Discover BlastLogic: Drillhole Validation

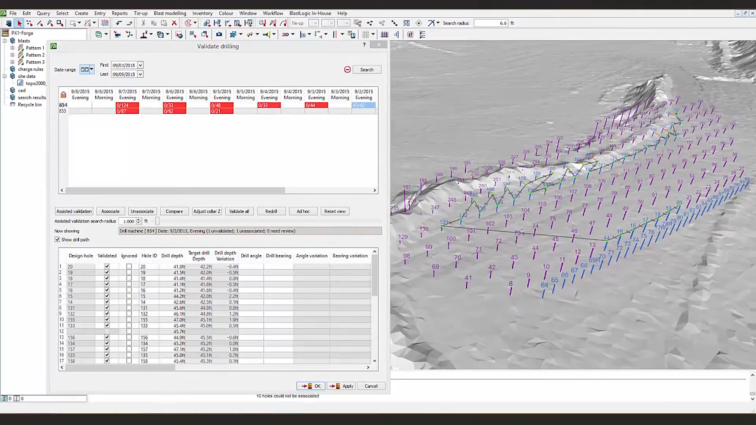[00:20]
I'll show you how to make corrections to any outlying data points and I'll show you some visual tools to help you track your drilling accuracy.